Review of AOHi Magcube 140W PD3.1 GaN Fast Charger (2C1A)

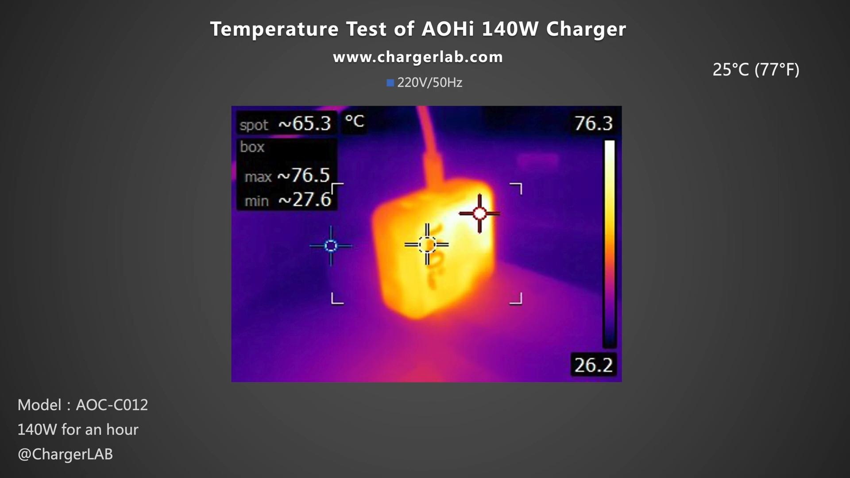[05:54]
On screen: spot 65.3°C
After an hour, we got the maximum temperature. Under 220V 50Hz, the front is 76.5ºC and the back is 72.9ºC. Moving on to the 110V 60Hz. The maximum temperature on the front and back is 74.3ºC and 75.3ºC respectively.
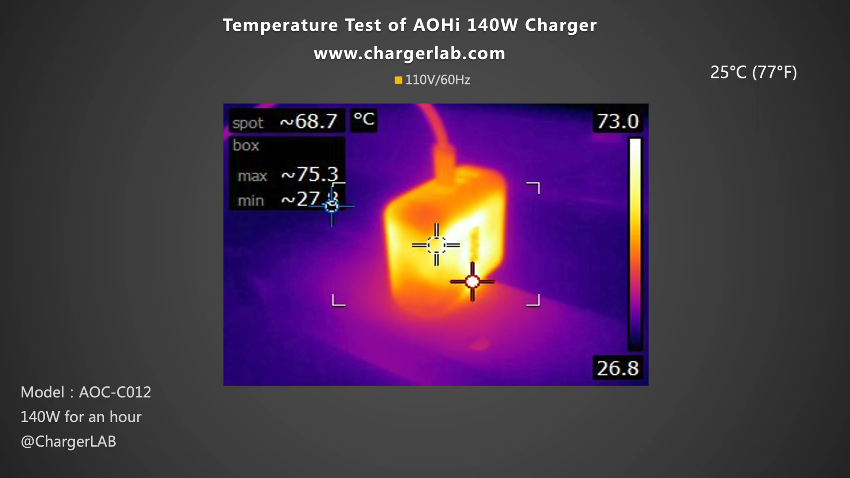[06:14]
On screen: spot 68.7°C, max 75.3°C
Whether 110V 60Hz or 220V 50Hz.